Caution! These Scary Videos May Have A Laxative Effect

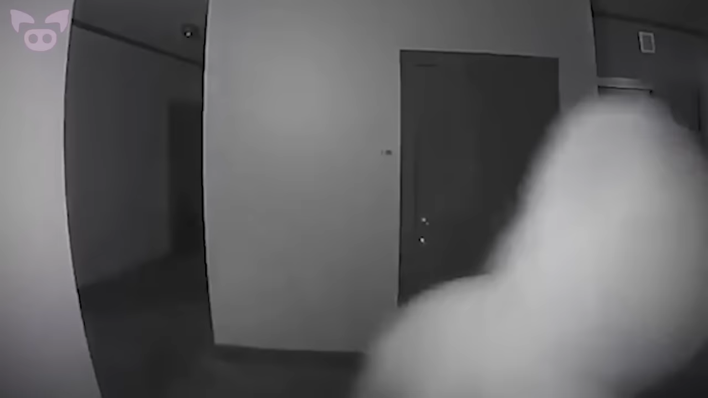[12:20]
According to the uploader, the suspicious man was captured outside the woman's apartment almost every night for an entire month. The man just seems to stand there as if waiting for the woman to come out of her home. At one point, he can be heard talking to himself. However, the audio is difficult to make out.